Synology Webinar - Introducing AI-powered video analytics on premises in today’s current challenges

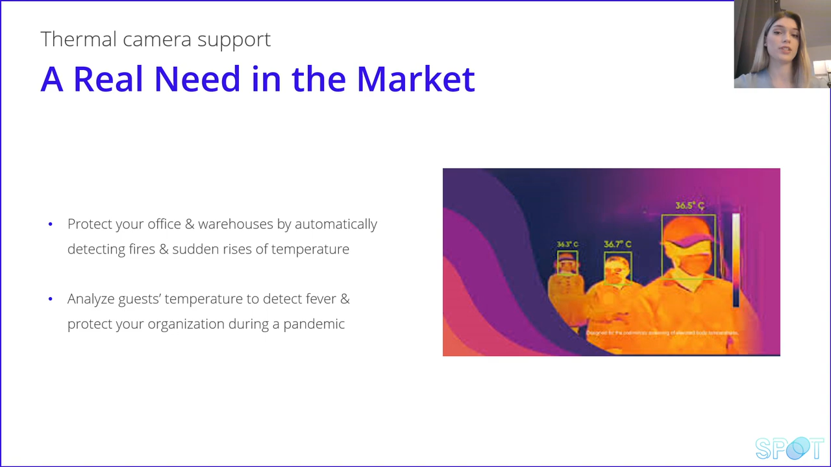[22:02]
for example, for example, in the office or a warehouse to monitor if a server overheats, and it can also help preventing a fire. In surveillance station version 8.2.8, we have integrated Dahua and Heckvision thermal cameras for the response to the COVID-19 challenges. When we add the same second camera in IP cam and select the video channel 2, the thermal camera will not occupy another license. We know that you are watching this webinar from different countries, so for this and other features,